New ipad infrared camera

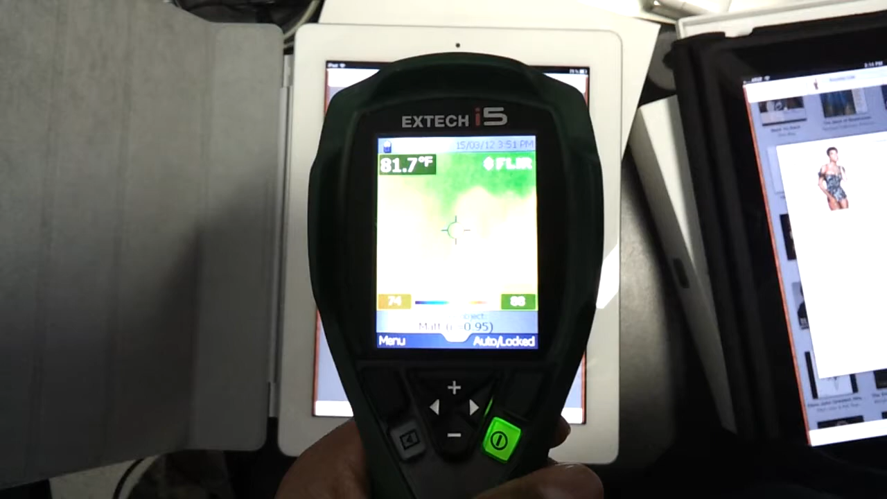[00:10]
On screen: spot 81.7°F
the new iPad actually runs harder than the old
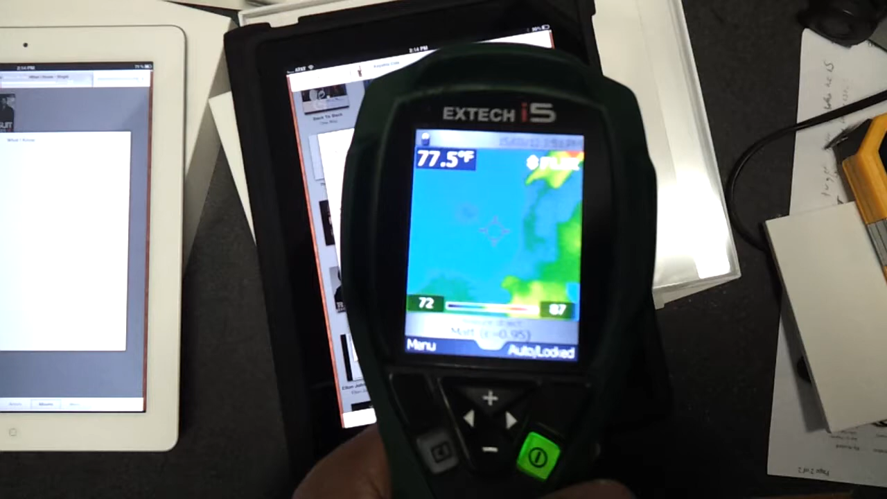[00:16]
On screen: spot 77.5°F
iPad as you can see a couple of degrees difference actually so it's